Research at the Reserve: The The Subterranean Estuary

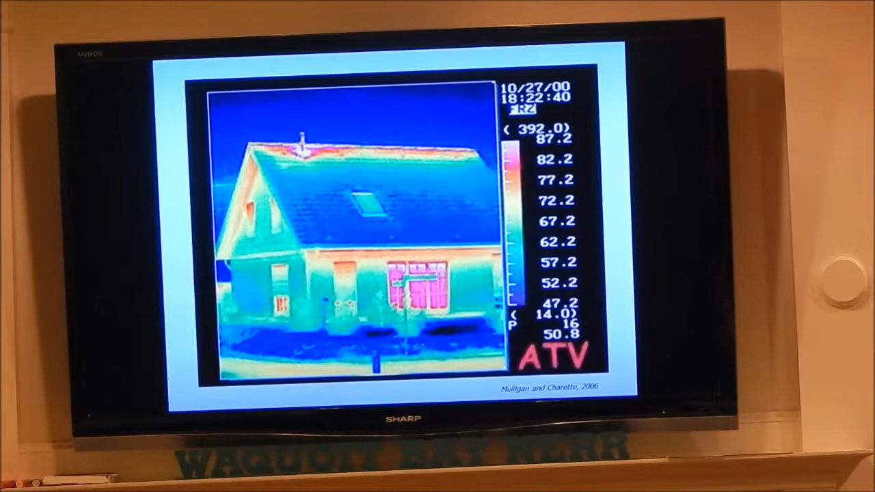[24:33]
takes advantage of thermal infrared photography. You may have seen some examples of this used in energy audits of homes.
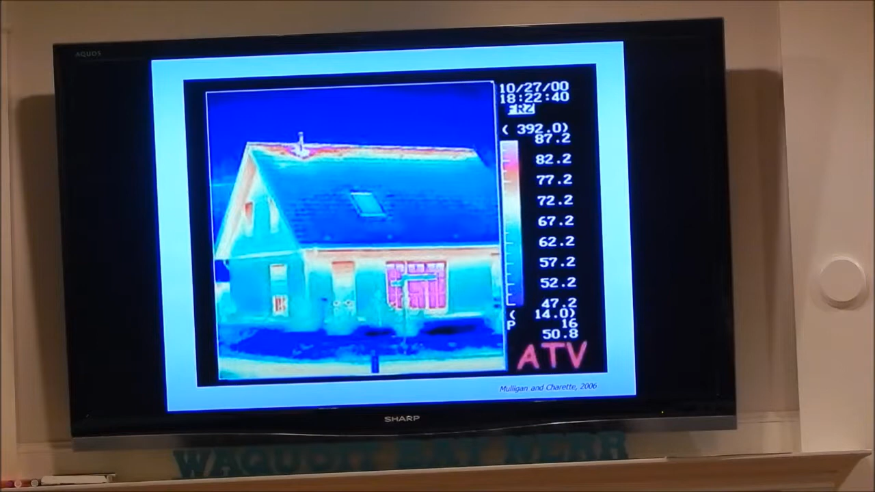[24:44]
Here's a picture of somebody's house using a thermal camera in the wintertime, looking for leaks and insulation from a house.